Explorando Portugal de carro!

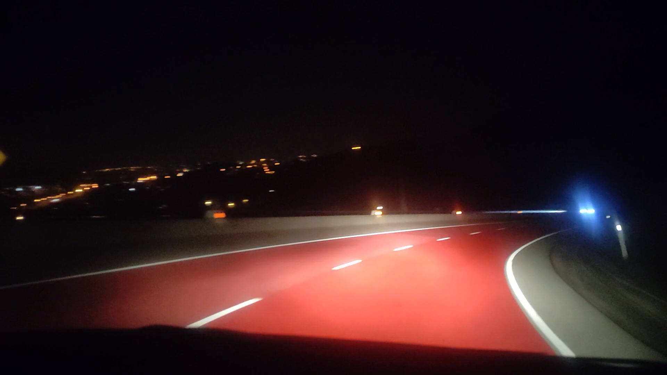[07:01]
Zona de acidente porque é um curvão e eles não sabem fazer curva. Daí até a coisa de baixo é pintada de vermelho. Olha que ideia desse sinalzinho de vermelho.
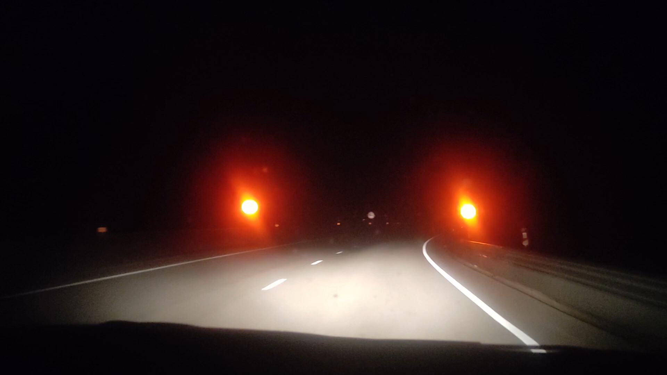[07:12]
O 50 fica piscando. E o coisinho para o lado também fica piscando. Tututututu.